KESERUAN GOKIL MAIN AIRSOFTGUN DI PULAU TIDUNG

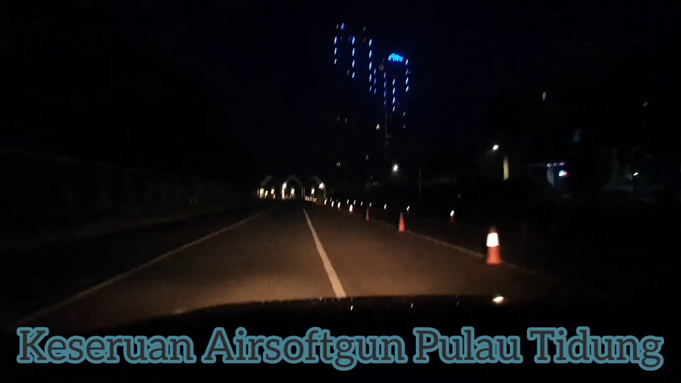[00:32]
Guys, kita sudah tiba di gerbang Ancol, gate Ancol, gerbang timur. Waktu menunjukkan pukul sebelum jam 5 pagi. Begitu, jadi kita lagi on the way menuju dermaga ke Pulau Seribu, yaitu Pulau Tidung, tempat kita akan bermain airsoft. Luar biasa ini, event yang keren. Yuks.
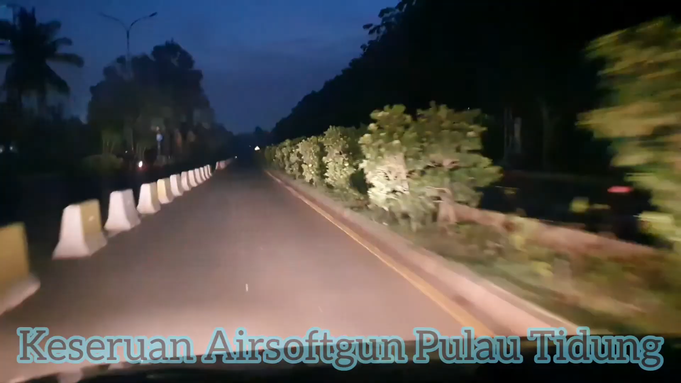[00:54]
Oke, kita sudah berada di dalam kawasan Ancol, di mana kapal kita yang akan kita berangkat dari dermaga Marina Ancol.